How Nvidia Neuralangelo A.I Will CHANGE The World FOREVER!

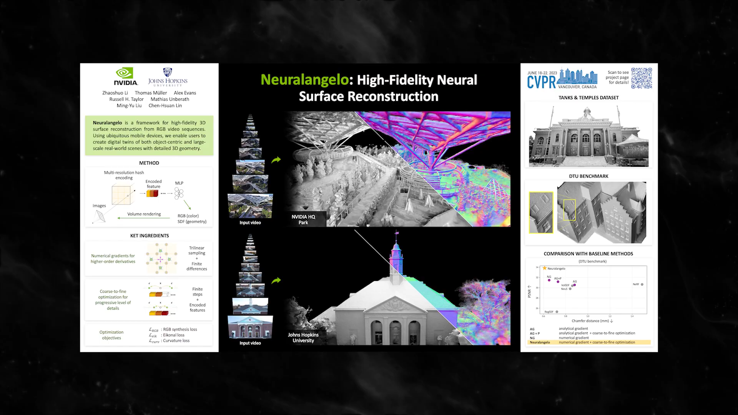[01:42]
To solve the issue, NVIDIA introduced Nero Angelo,
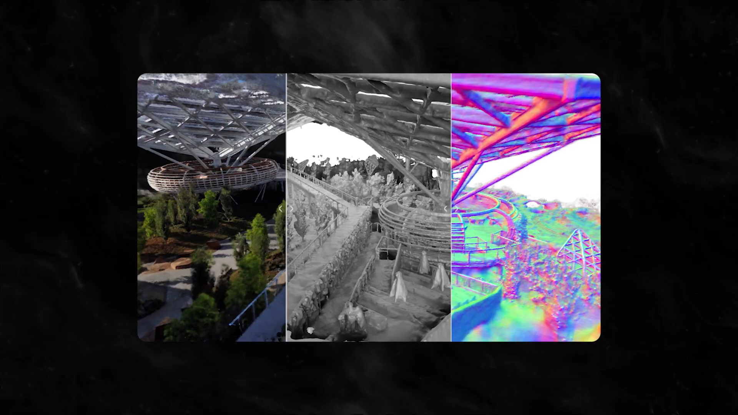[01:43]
which combines the representation power of multi-resolution 3D hash grids with neural surface rendering.
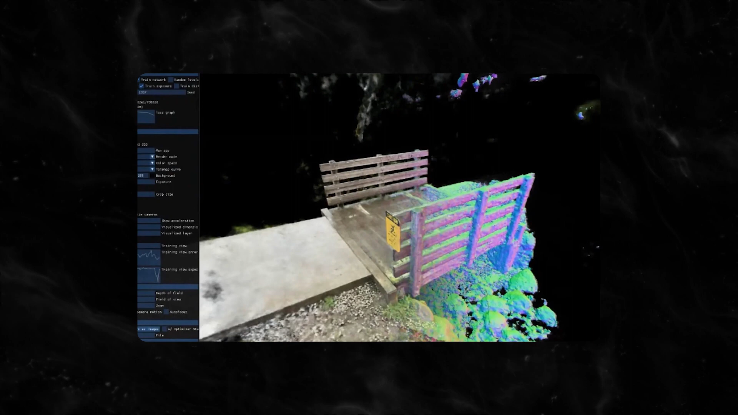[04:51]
Nero Angelo, covering up these limitations, uses NVIDIA Instant NERF to capture these fine details.